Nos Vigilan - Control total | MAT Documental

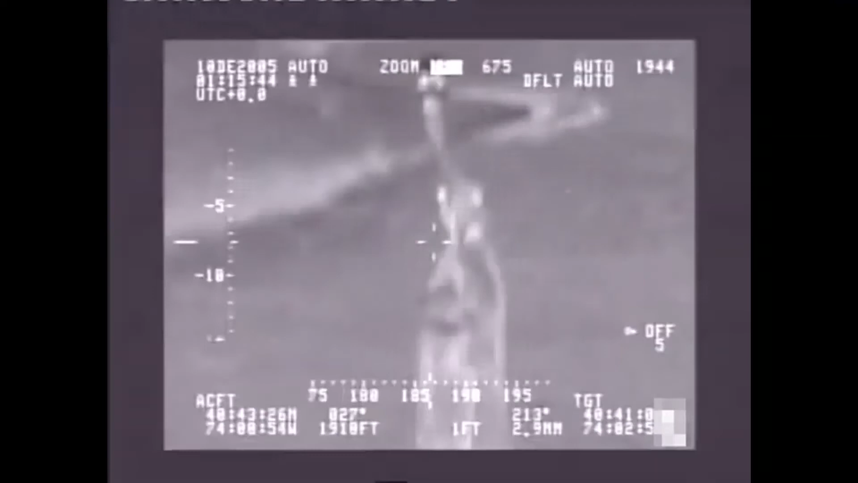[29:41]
incluso en la oscuridad de la noche con una tecnología
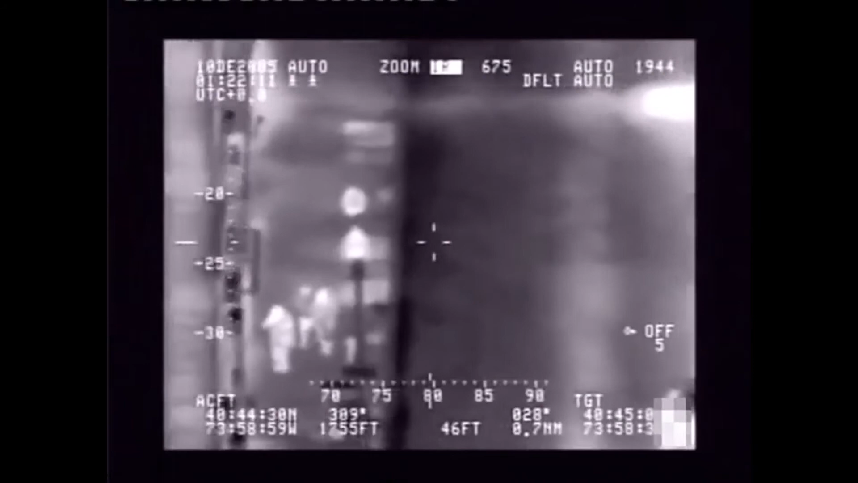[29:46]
tan poderosa que logra ver lo que supuestamente no debería ser visto.
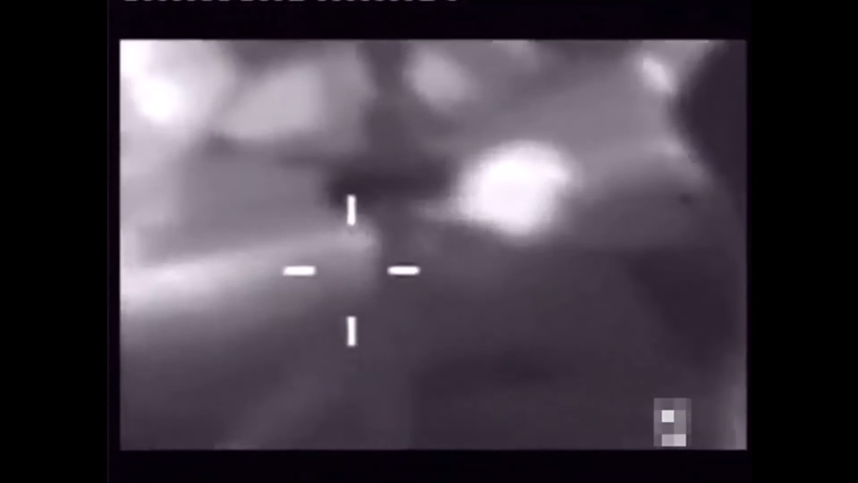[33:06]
todo aquello que utiliza energía un coche
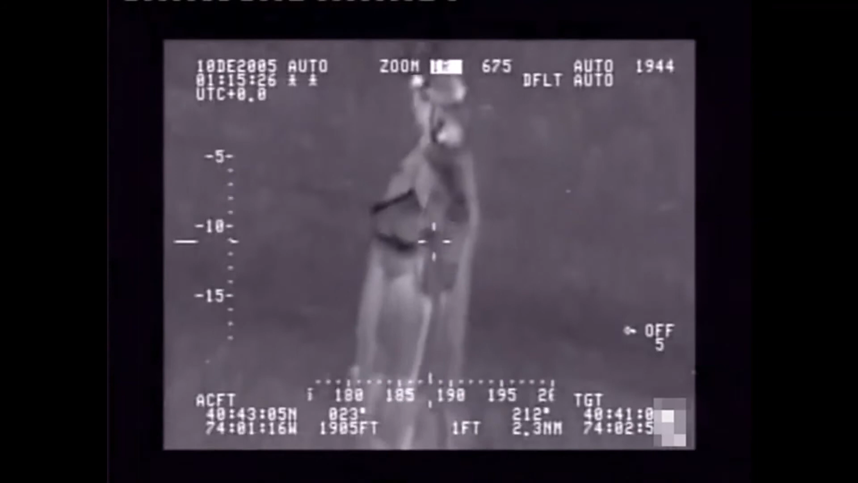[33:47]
Nadie debe estar en las inmediaciones del Liberty Island después del anochecer.
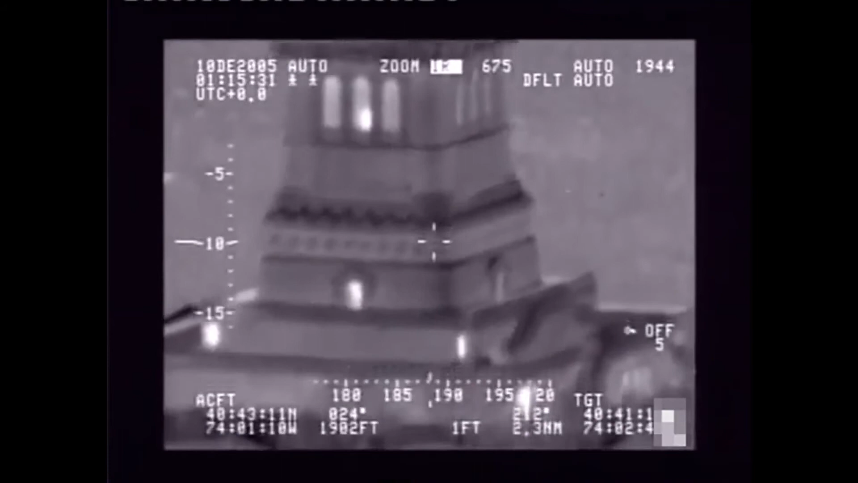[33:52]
El equipo escanea la base de la estatua de la libertad para confirmar que todo está en orden.
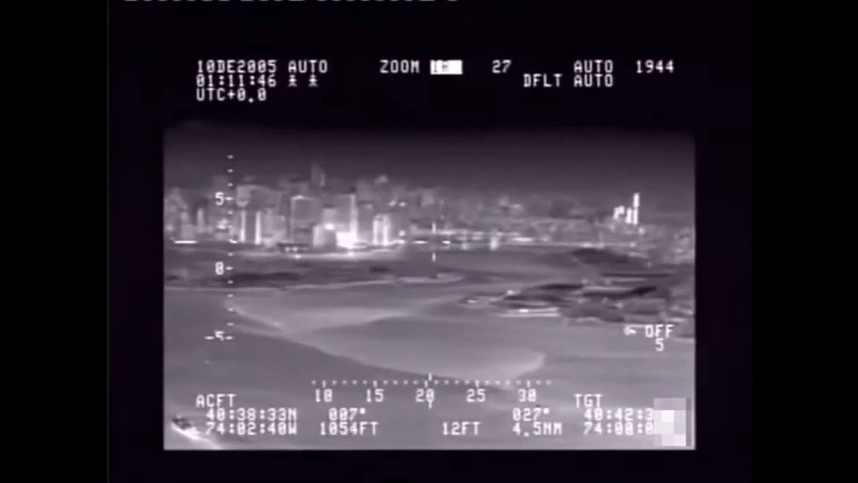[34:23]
Aproximan la imagen desde algo más de 6 kilómetros de distancia.
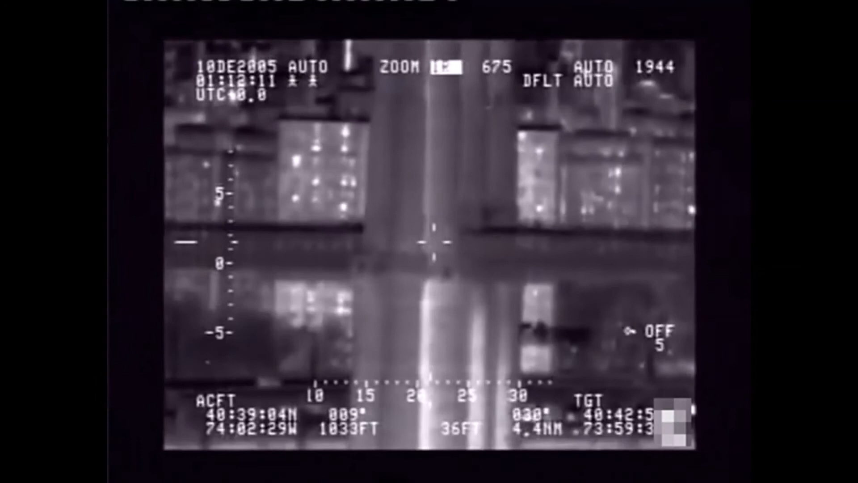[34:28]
Un ordenador situado a bordo permite que la tripulación programe un objetivo como
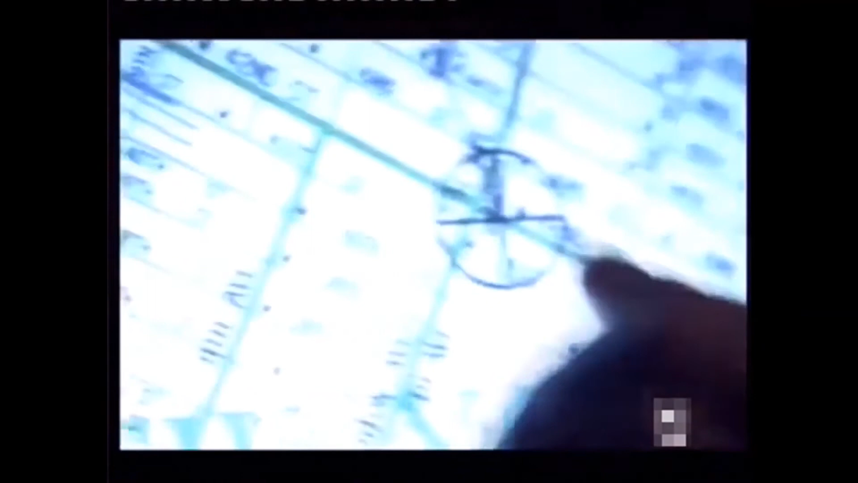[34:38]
puede ser Times Square guiado por un sistema de GPS.
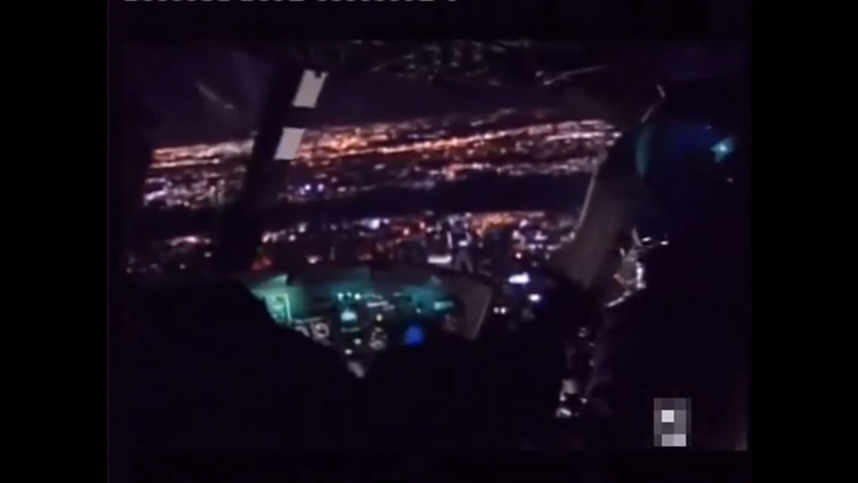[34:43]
En cosa de segundos sobrevuelan su objetivo. Volar sobre Manhattan es algo que nunca cansa. Es un panorama precioso pero es necesario que tengamos muy en cuenta el propósito que hay detrás de este vuelo. No se trata de una visita turística. Todos los cuerpos emiten calor y el helicóptero de vigilancia puede localizar a un individuo
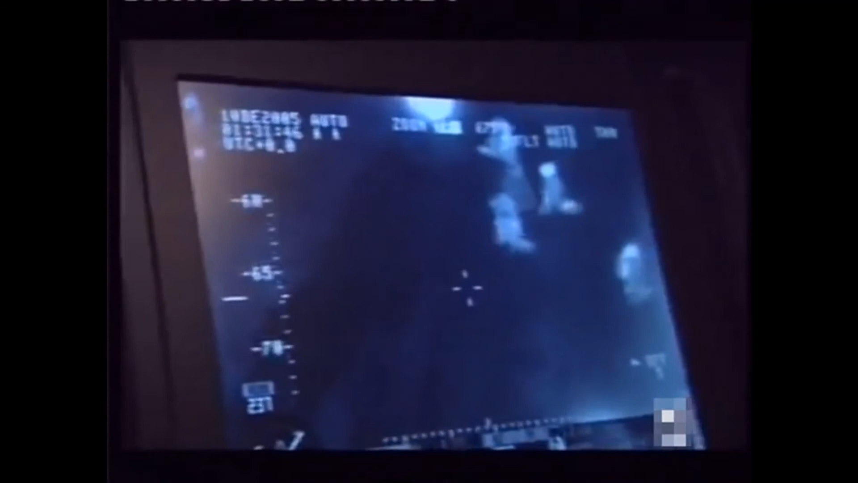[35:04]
desde cientos de metros de altura incluso sin que éste se percate.
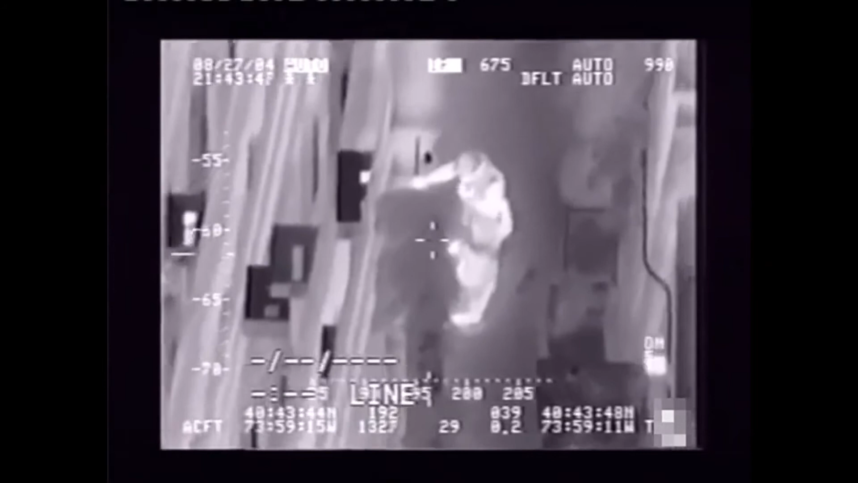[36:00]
ninguna señal de nada inusual pero de repente sucede algo inesperado. Cuando el helicóptero sobrevuela el edificio en el que vive Jeff Rosner la cámara revela a dos personas que claramente no parecen preocupadas por la manifestación. Pero la cámara se mantiene centrada en la azotea y no para de tomar imágenes casi durante cuatro minutos. meses más tarde Rosner se queda estupefacto cuando un reportero de una televisión local llama a su puerta y le muestra la grabación.